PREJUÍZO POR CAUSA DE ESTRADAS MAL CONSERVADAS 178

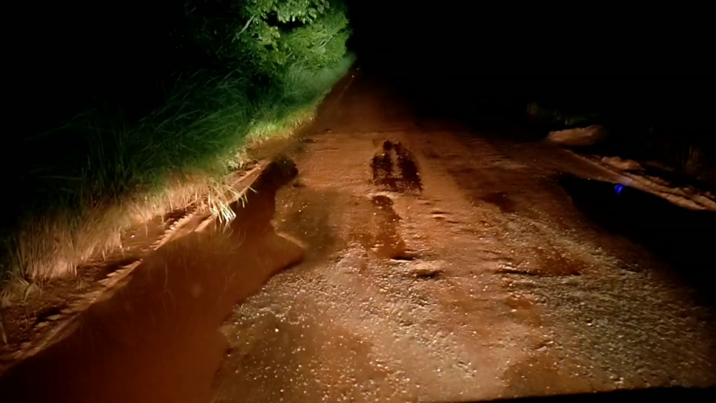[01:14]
Nem sei o nome dessa rodovia aqui, é lá do Tocantins já O número dela eu não sei, mas é entre Couto Magalhães e Guaraí Ela vinha um trechinho bem bom, era um buraquinho pequeno Daqui a pouco me deu numa curva assim Tinha um quebra-mola virado ao contrário, atravessado no meio da pista Virgem Maria,
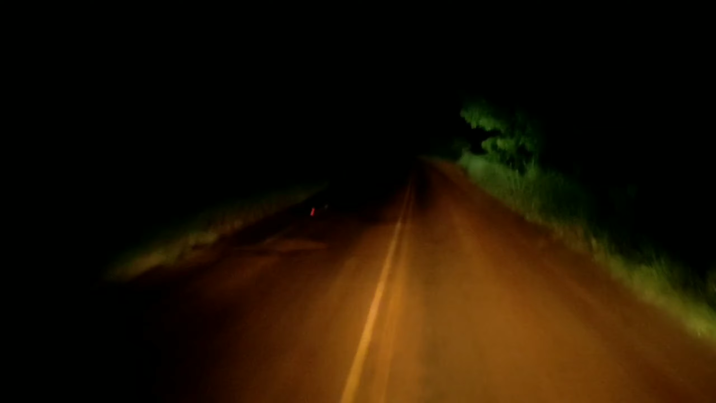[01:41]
que loucura Que desespero Ô meu Deus, não é fácil hein